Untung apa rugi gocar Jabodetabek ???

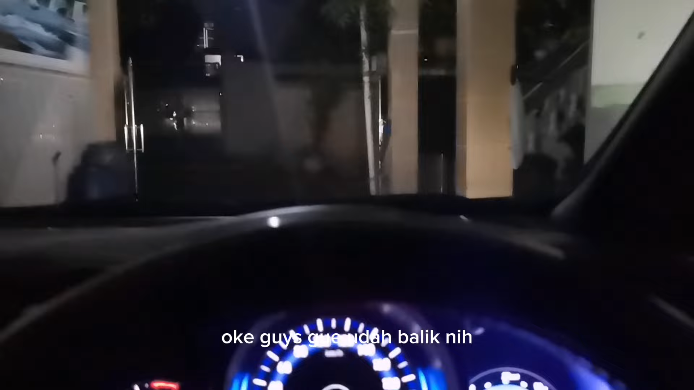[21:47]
Oke guys Gue udah balik nih Bensin penuh Tripnya di 4479,9 Jam setengah 12 Tadi gue sempat makan Tabi